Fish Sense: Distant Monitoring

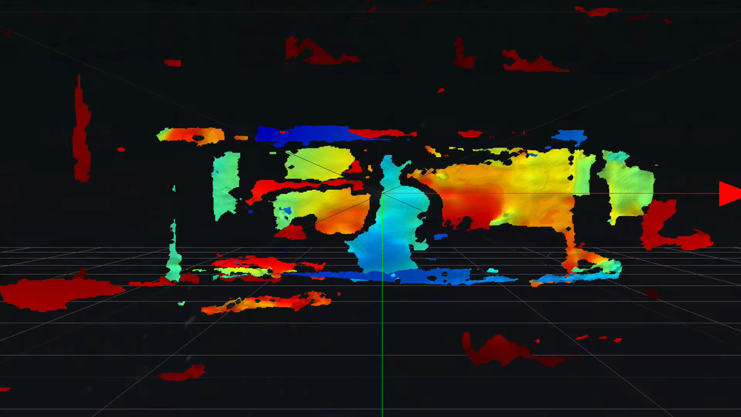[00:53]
To do this, throughout the summer we worked on testing and optimizing different depth cameras and softwares to function underwater in a smaller setup.